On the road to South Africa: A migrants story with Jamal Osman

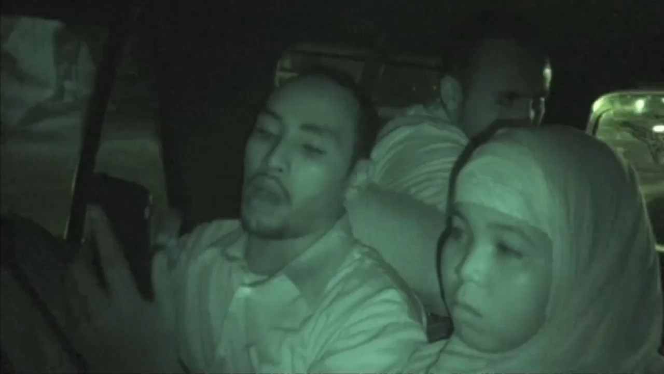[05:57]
All phones are off, and we are plunged into darkness. They are given their last instructions.
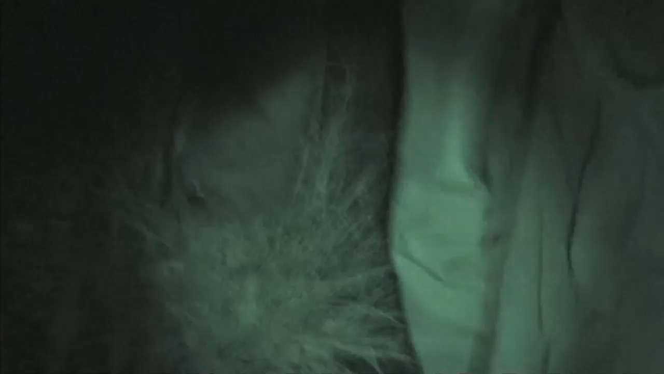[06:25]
They set off on foot, they know there are police everywhere.
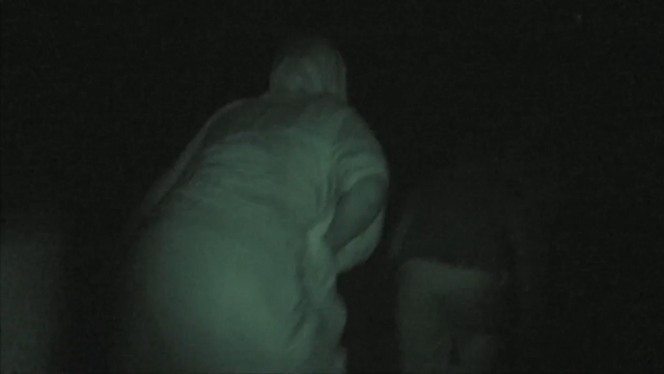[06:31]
The whistle signals danger. Everyone ducks.
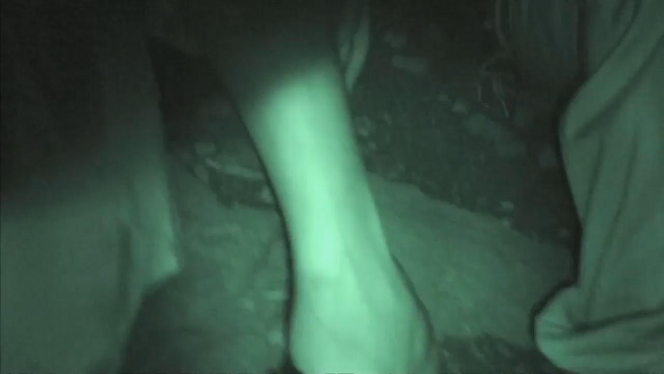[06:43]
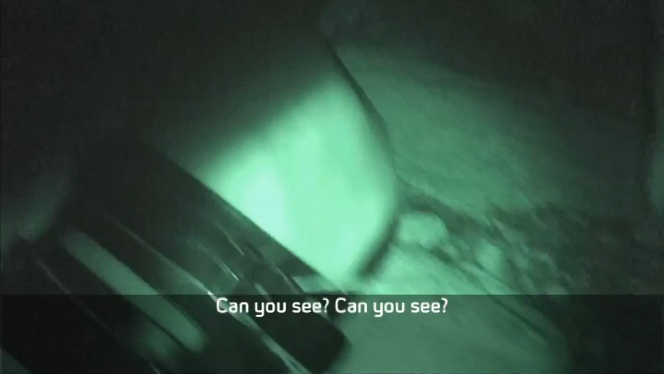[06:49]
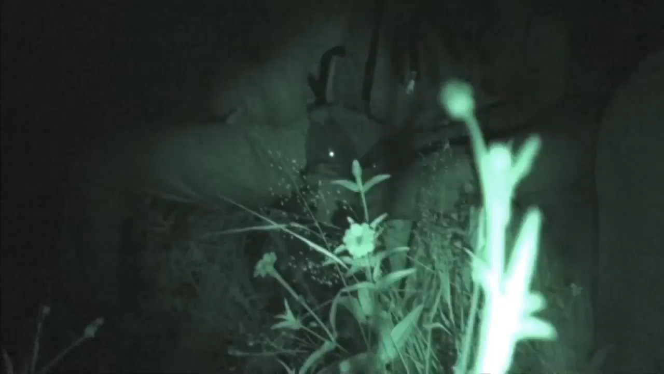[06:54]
Finally, they get the all clear and start moving again.
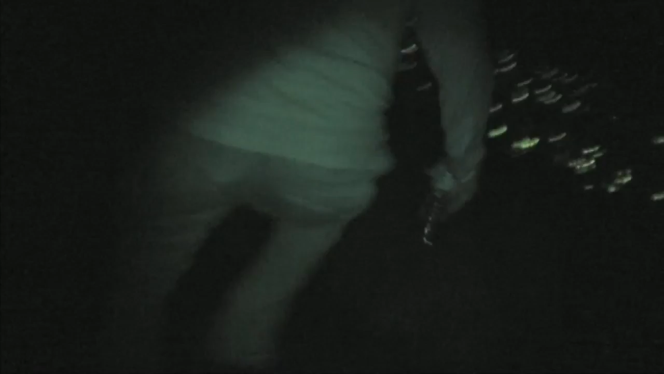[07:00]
On average, 100 people do this every night.
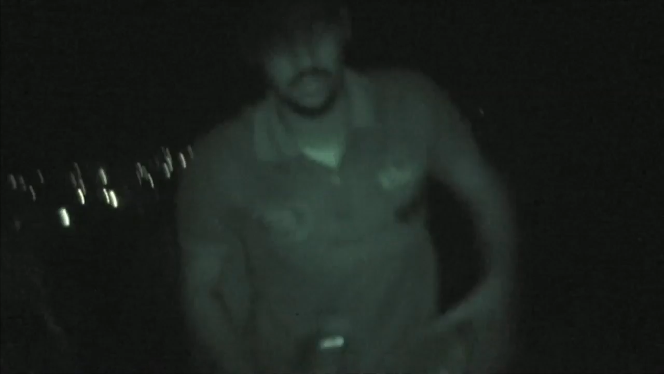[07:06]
It's a difficult walk in the darkness of a rocky terrain.
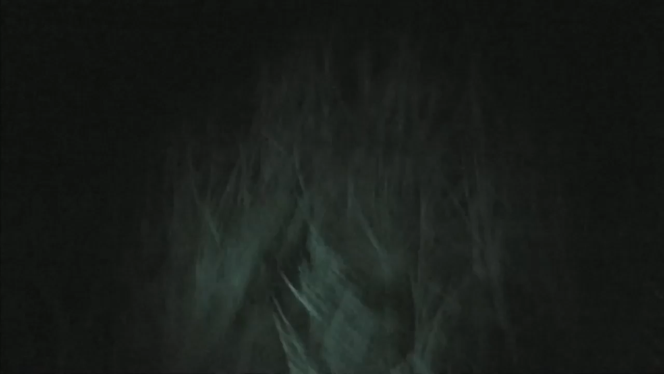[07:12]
At last, we arrived at the border fence.
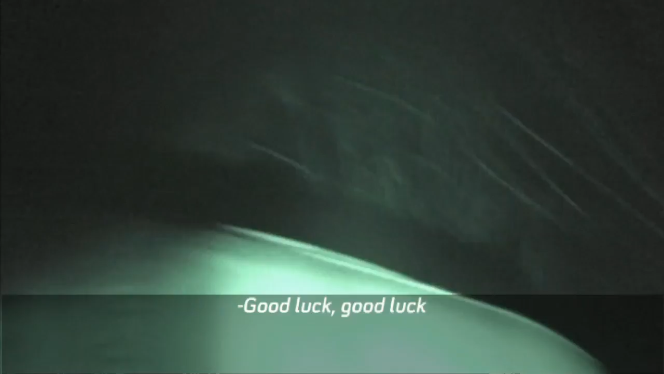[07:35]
This is as far as I can go with them. They are now in South Africa.
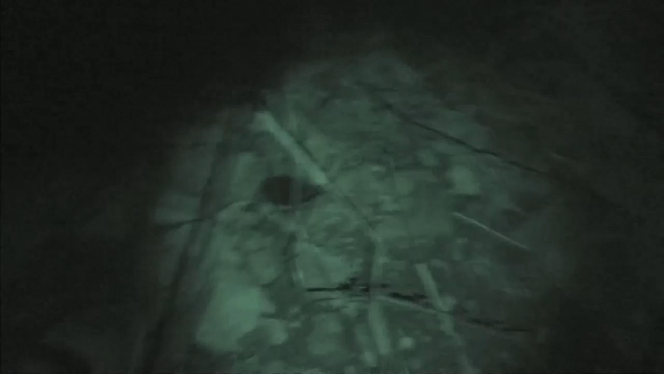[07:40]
But there are still police to evade. Tomorrow, I will find out how they got on.